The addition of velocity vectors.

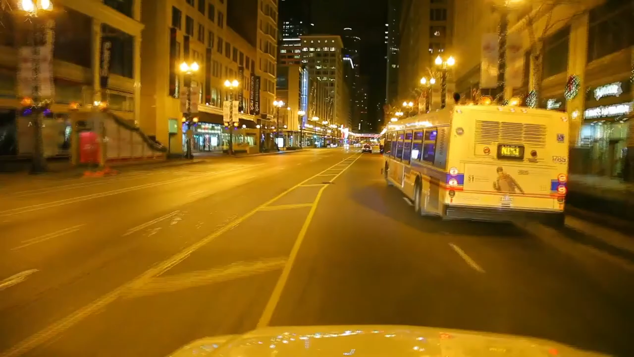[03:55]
Suppose that you are driving at 10 meters per second in the positive x direction,
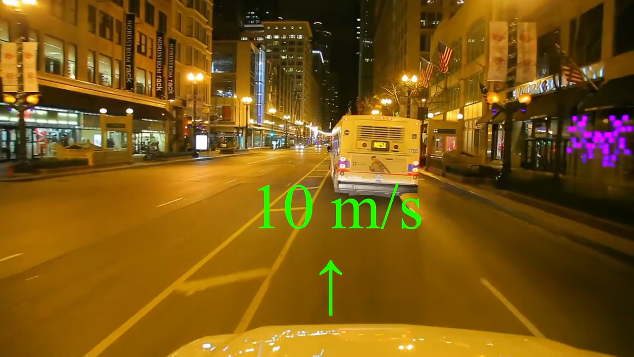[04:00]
and the oncoming car is driving at 10 meters per second in your negative x direction. From your point of view,
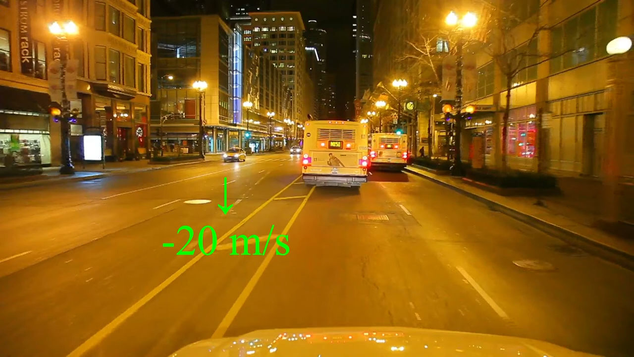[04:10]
you are standing still and the other car is driving at 20 meters per second in your negative x direction. From the point of view of the other car, that person is sitting still and instead you are driving at a velocity of plus 20 meters per second. Since the velocity of B relative to A is the negative of the velocity of A relative to B,